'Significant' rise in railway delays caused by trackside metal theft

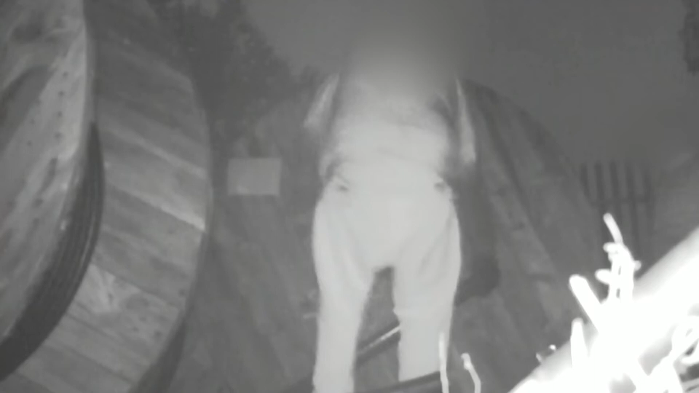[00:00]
Under the cover of night, thieves take what they can,